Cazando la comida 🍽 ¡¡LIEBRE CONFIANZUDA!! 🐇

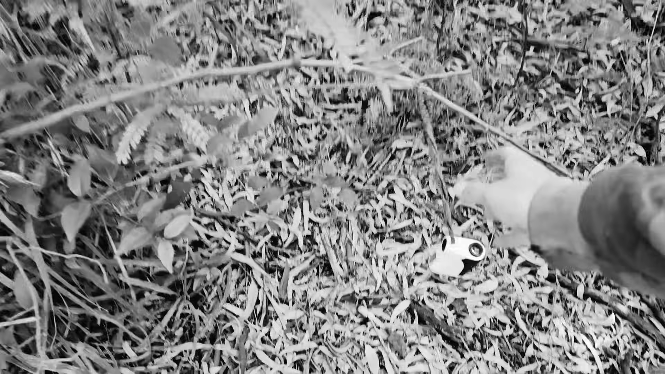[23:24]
Lo perdí más de una de ellas. Se me engancha y se me sale el bolsillo.